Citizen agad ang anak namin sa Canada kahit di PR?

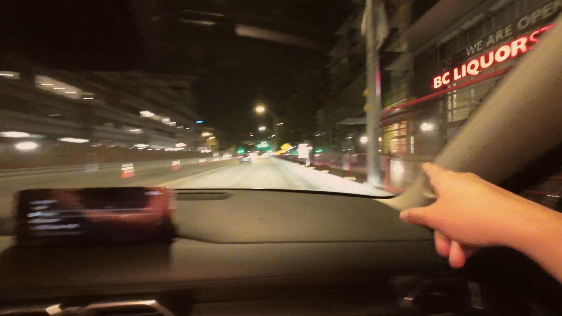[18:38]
So, dito ako kanina naglalakad. Usually, dito sa side na to, guys. Dito yung nakakatakot na area. It's quite scary in this part here. Mm-hmm. Yeah, because of the covered pathway. Like, you're not sure who's gonna be there. Whenever I walk, I feel scared. In that side, towards the side. Yan. Dire-diretso yan. Lakarin namin yan. Puntang work ni Sumeet. Tapos, doon pa sa second block, doon na yung work ni Sumeet.
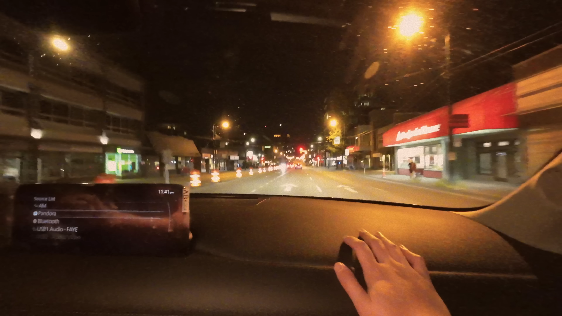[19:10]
Are we gonna go straight still? What is he doing, this guy? You see the car? Yes, he wants to turn. Oh, maybe he took the wrong lane. Yes. Maybe he wants to go straight.
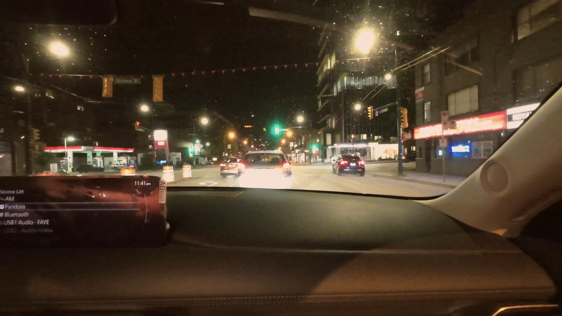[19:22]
Yeah, oh, yeah. He wants to go straight. Ito yung aming road dito sa amin kapag gabi na. Very quiet, di ba?
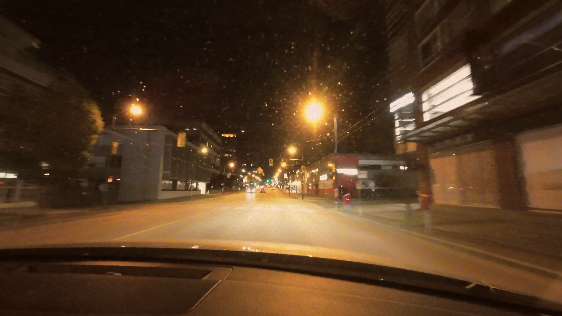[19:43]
Maganda mag-drive sa ano sana, sa downtown. Madaming tao. Asan yung workplace ni Sumeet? Still straight pa. Dito na ang work ni Sumeet. Dito ako naglakad kanina, guys. Diretso yun. Mahaba yan. It's around what? Hmm?
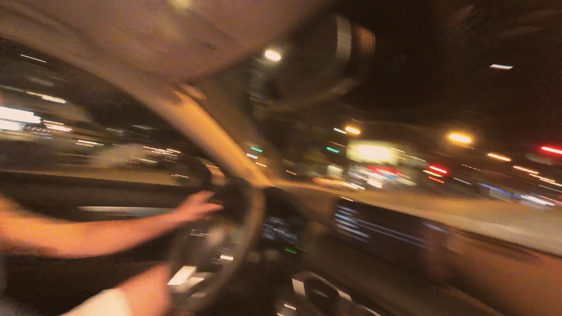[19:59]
1.5 kilometers? My workplace? Yeah? Yeah, it's around that.
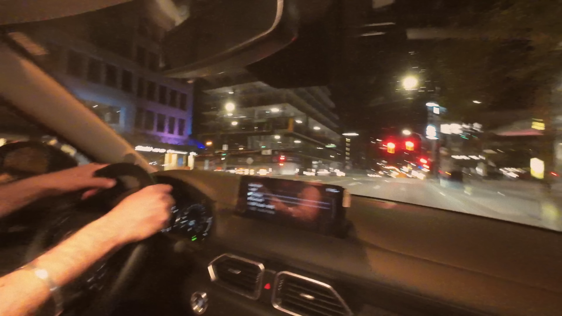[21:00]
So this lane is also for straight, going straight? No, turn this or go straight. But especially for turn this side, right side. So if I wanna go straight, then middle. Middle. If I wanna turn left, then all the way, the last one. Mm.
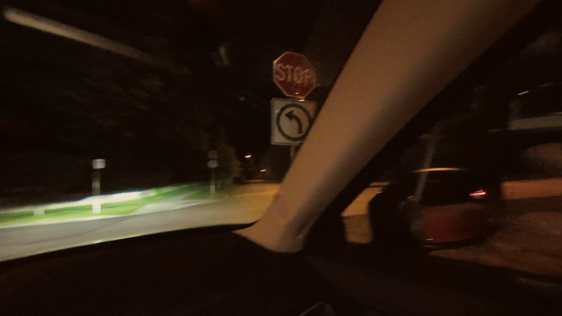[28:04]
So you stop, check this side, everything is fine. You do your shoulder check. Done. Oh, galing yan sa nag-fail okay, ng...